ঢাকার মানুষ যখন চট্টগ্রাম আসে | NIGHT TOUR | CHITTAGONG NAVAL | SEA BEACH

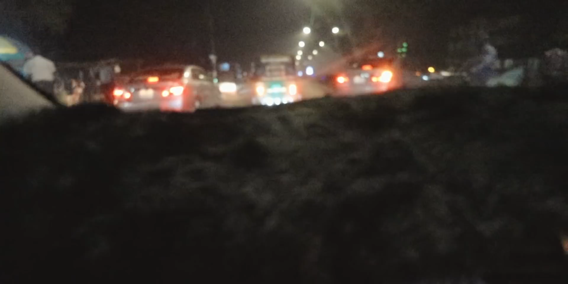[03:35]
আস্তে কিছে, আস্তে আস্তে সিএনজি তো মারা দিচ্ছে ভাই। ভাই নতুন নতুন ড্রাইভার হইলে যা অবস্থা।
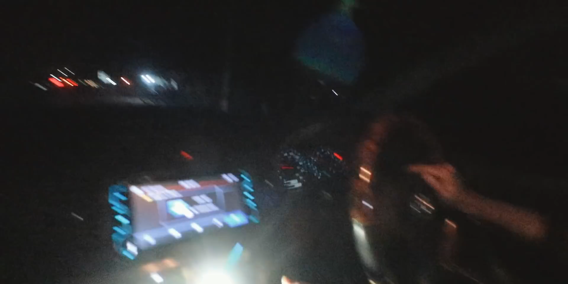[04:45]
জাস্ট গাড়িতে দেখা যাচ্ছে, বিকজ একটা দুইটা তিনটা তিনটা লাইট করে আমরা এখানে ভিডিও করতেছি, বাট সামনে কোনো লাইট নেই, এটা যেন অন্ধকার। ওখানে আমরা খাবো